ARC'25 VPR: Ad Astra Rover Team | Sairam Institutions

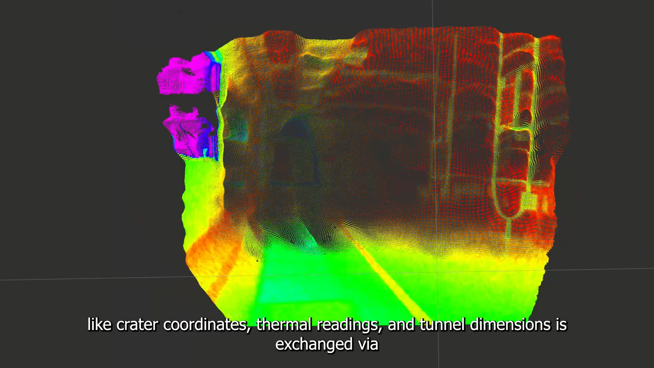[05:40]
thermal readings and tunnel dimensions is exchanged via RSCP over a simulated local terminal with real-time logs and service callbacks.
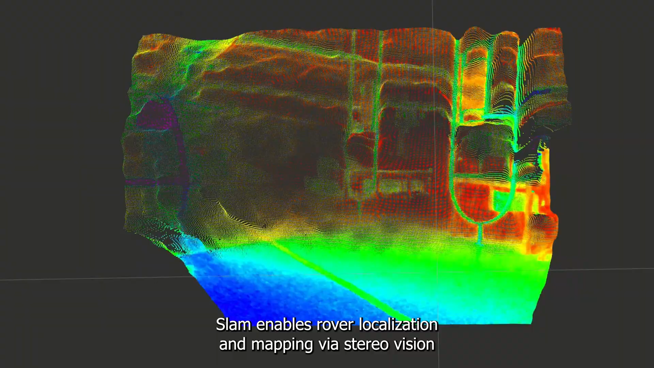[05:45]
SLAM enables rover localization and mapping via stereo vision and IMU with a path planning for site-to-site navigation.